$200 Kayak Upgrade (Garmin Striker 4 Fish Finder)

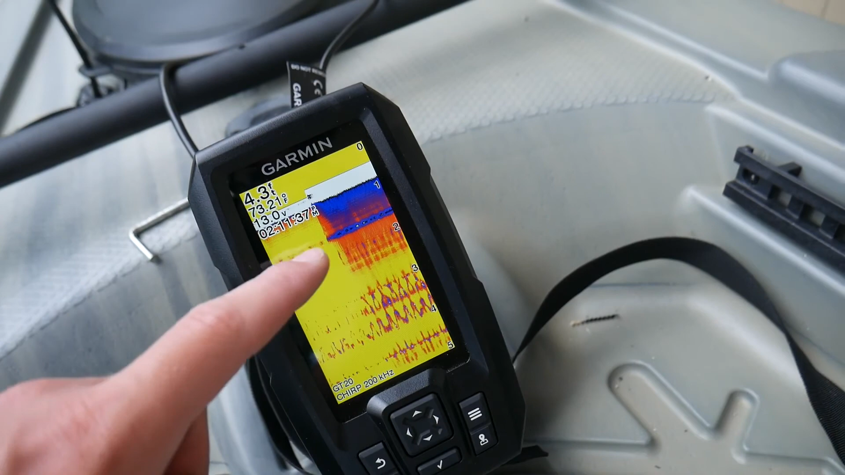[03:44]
Um, obviously it's like, it's less than a foot, um, in that bucket. Well, actually it says 4.3 feet. So yeah, I don't know if that's right. It's being a little weird. I think it's just not going to work quite properly in the bucket.
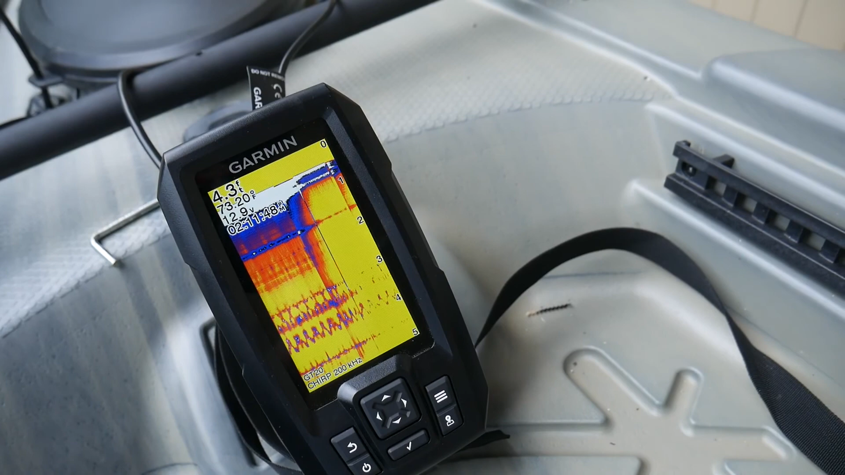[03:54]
Then that's just a traditional sonar.
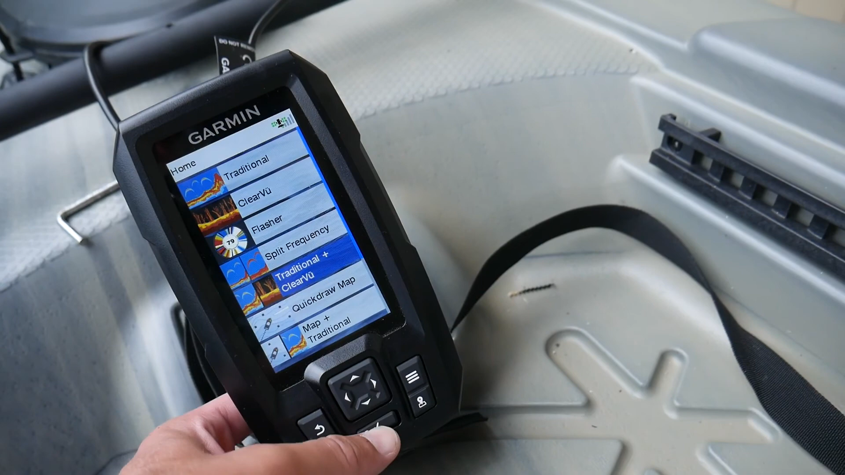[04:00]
It also has this like clear view and traditional, um, that you can do. This is a clear view. That's your traditional, traditional. But anyway, that's enough of that. We're going to go out to the lake and actually test it out and see what it looks like when it's mapping the bottom of the lake.